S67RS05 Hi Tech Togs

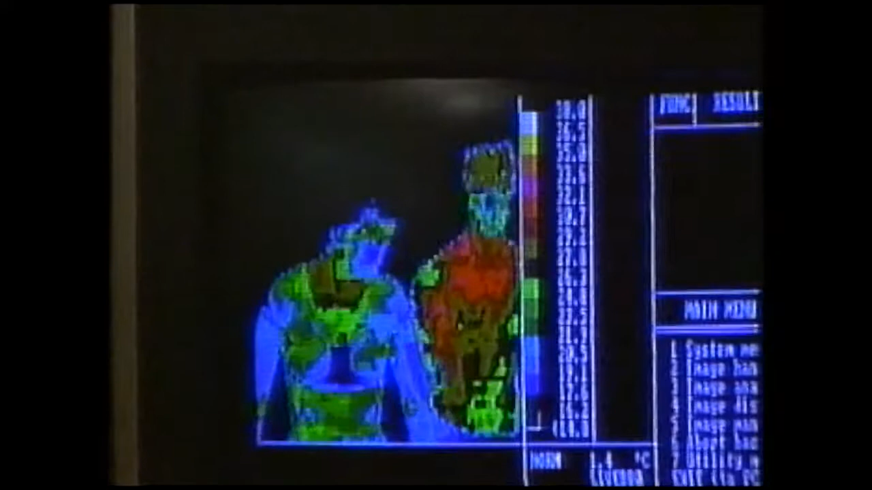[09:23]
But different people react differently, and David's skin was still slightly warmer than mine. But your internal or deep body temperature is holding up really quite well.